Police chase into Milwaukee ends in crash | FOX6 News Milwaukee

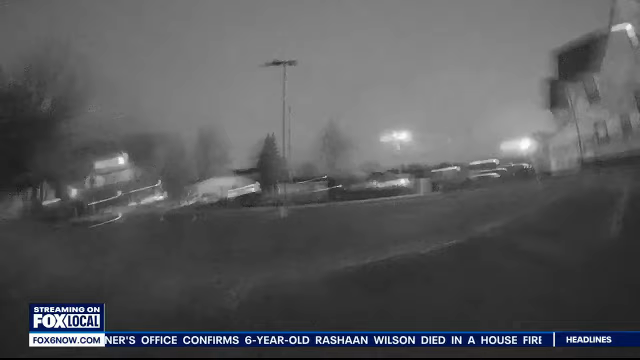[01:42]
He's eventually arrested nearby after a traffic stop turns out to be anything but routine.